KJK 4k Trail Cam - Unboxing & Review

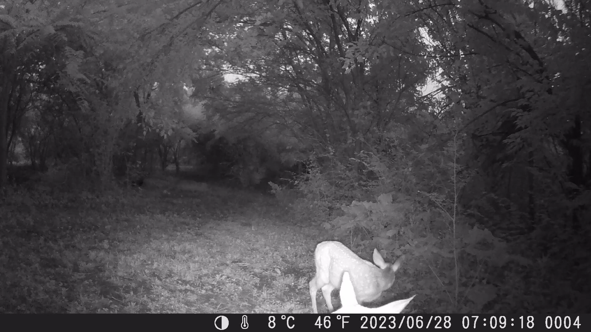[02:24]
But it wasn't long until the mom showed up to make sure they were being good. And you could still see the babies in the shadows behind her. It's nice to know mama's staying close by.
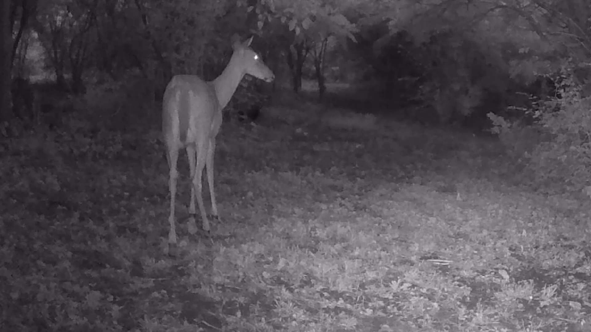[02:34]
So yeah we had a successful first test with this trail cam.
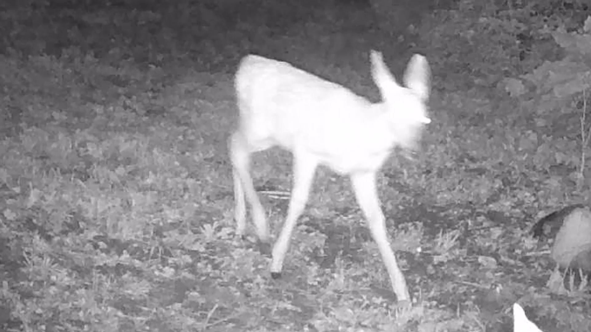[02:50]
It's always exciting to come across clips of deer on the trail cam. So I'm definitely happy with the great results.